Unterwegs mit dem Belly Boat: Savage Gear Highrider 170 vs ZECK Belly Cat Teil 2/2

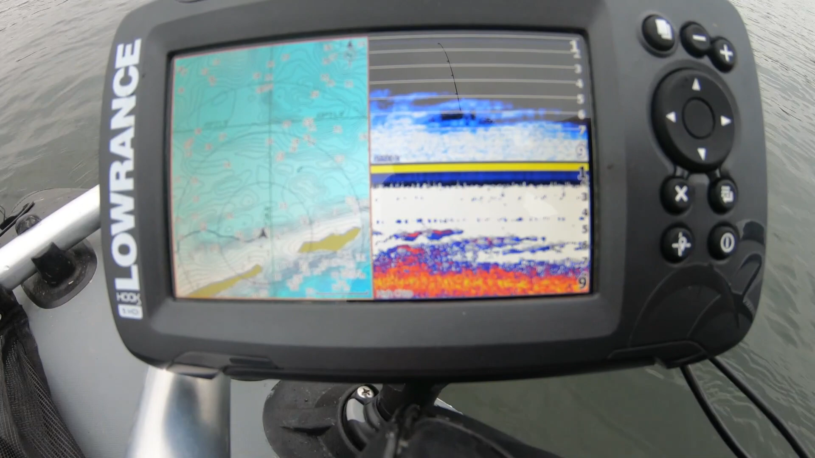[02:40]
Aber es ist kein Wind. Also das ist extrem angenehm für uns. Aber ihr seht hier ganz ordentlich die Fischbewegungen, die wir hier haben. Gibt auch viel auf dem Grund, was so passiert. Also kann durchaus sein, dass da ein paar Räuber vielleicht stehen.
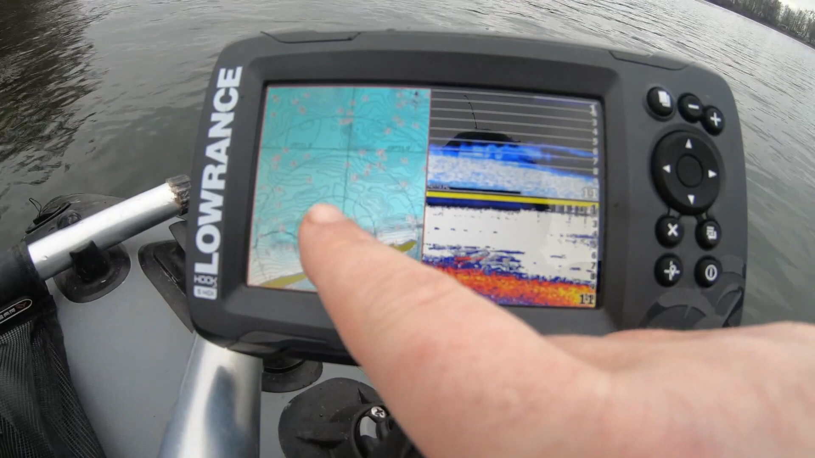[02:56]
Ich gucke jetzt mal, dass ich hier entlang fahre. Da kann man mir eben bei den Echoloten,
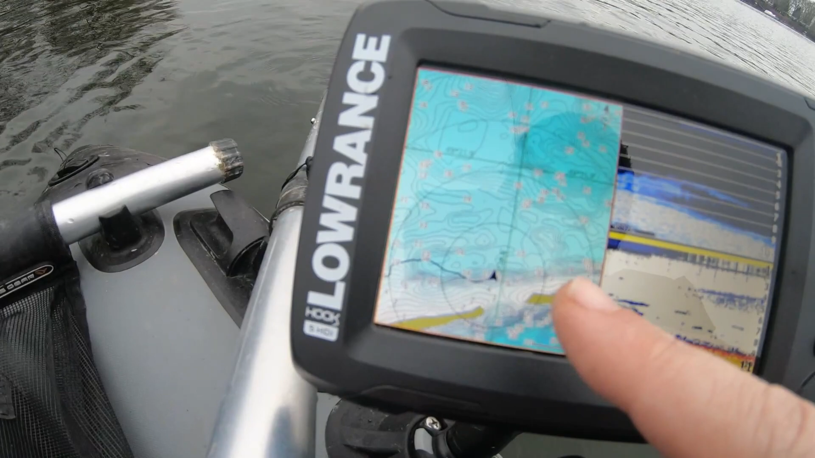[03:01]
die eben auch das Kartenmaterial mitliefern, habe ich im Vorfeld das mal eingelesen, die Ecke.
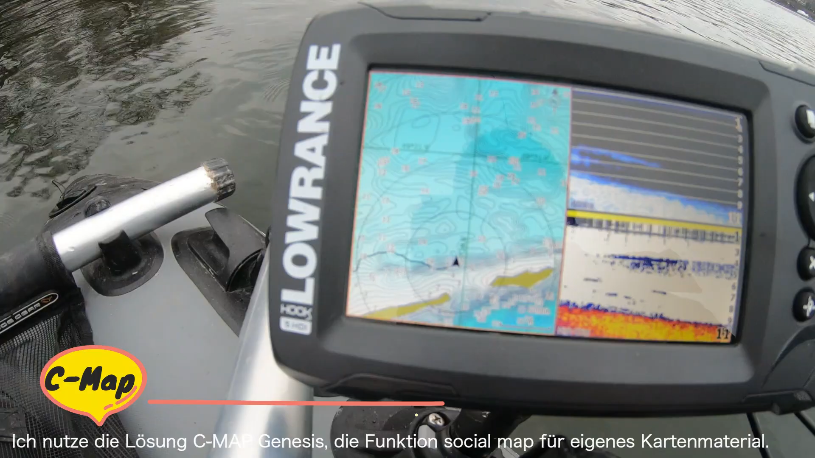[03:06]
Und da hinten sehe ich meinen Kollegen. Da hinten ist er. Und da rudere ich jetzt hin. Oh.
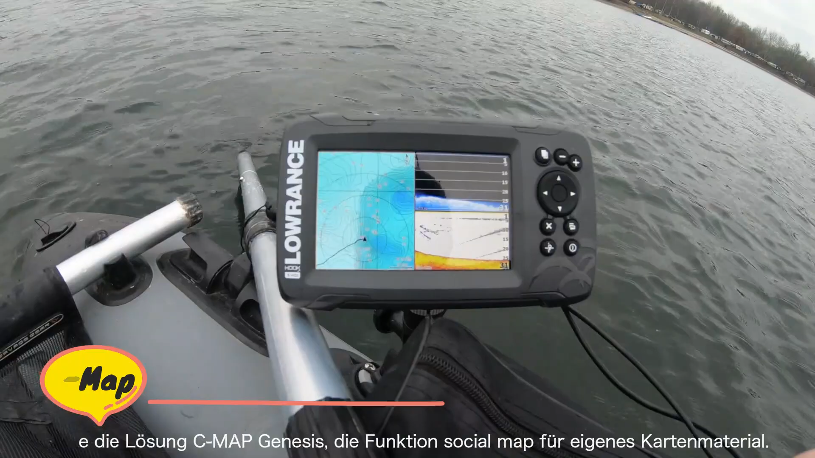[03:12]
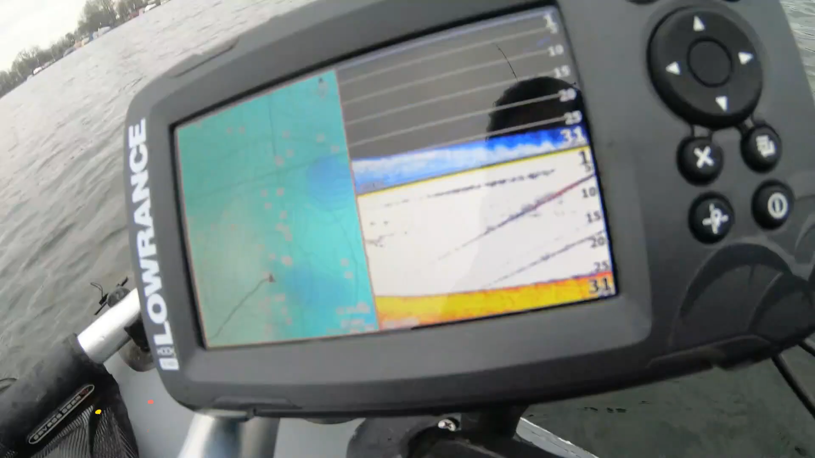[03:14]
Ich habe jetzt gerade noch mal die Kamera angemacht, weil ihr hier sehr schön sehen könnt.
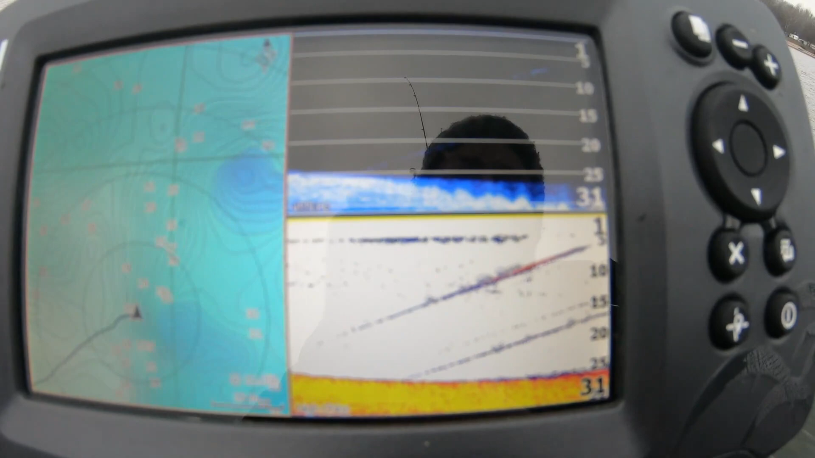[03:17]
Diese Bewegung, die hier auf dem Echolot drauf ist. Wenn ich mich jetzt mal ein bisschen drehe. Wir haben hier 41 Fuß.
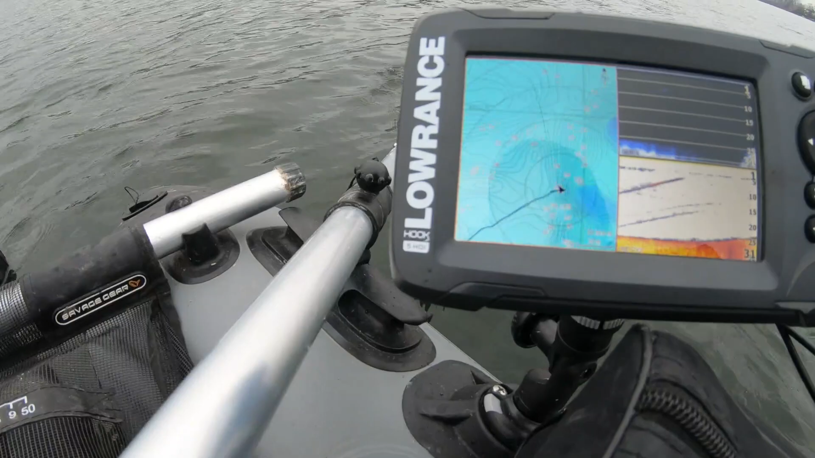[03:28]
Das sind es 31 Fuß. Ungefähr 10 Meter.
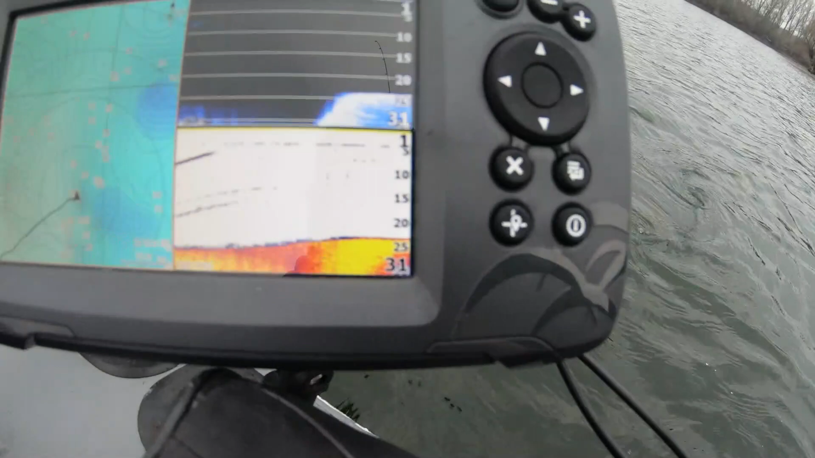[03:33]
Und hier auf dem Echolot diese Spuren, die jetzt hier gerade hinten dran verschwinden. Das ist mein Kollege, der hier seine Köder auswirft. Kann man sehr schön sehen. So gut sind die Echolote halt. Jetzt ruder ich mal zu ihm hin und frage ihn mal, wie so seine erste Tour war. Da oben schwimmen jetzt gerade hier so Weißfische rein. Wie gesagt, 31 Fuß ist es hier tief.
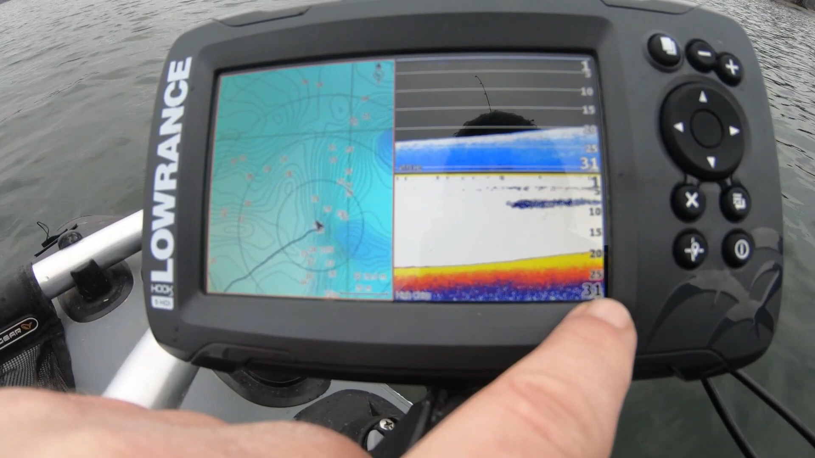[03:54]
Das heißt, 15 Fuß ist der Radius, den wir hier unten haben. Also 15 Fuß links, rechts, vorne, hinten.
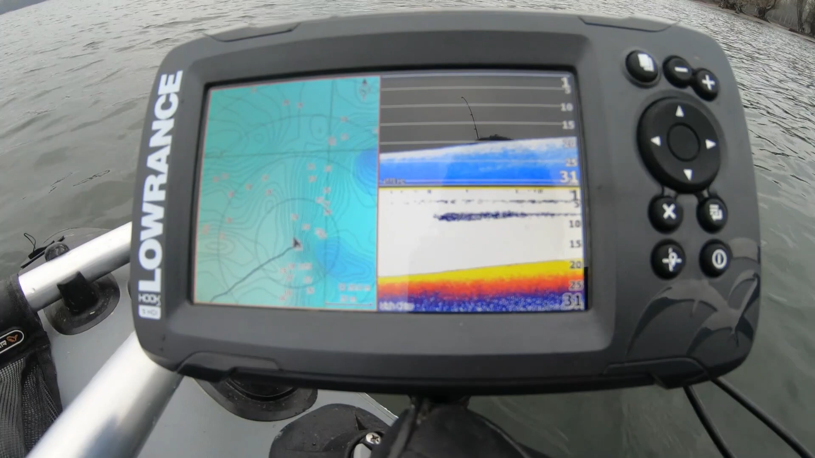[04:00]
Da sind die Fische unterwegs. Momentan ist unten gar nichts. Er bietet unten seinen Köder an, sondern eher so im oberen Mittelwasser.